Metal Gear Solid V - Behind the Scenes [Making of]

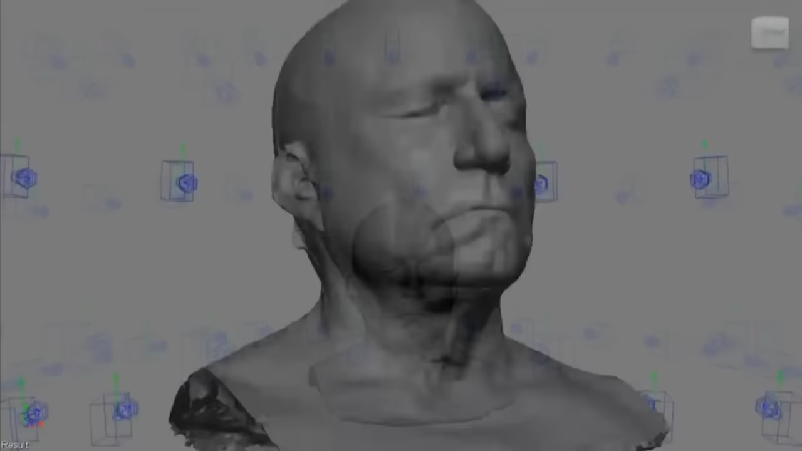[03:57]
The cameras took pictures of the model at these coordinates.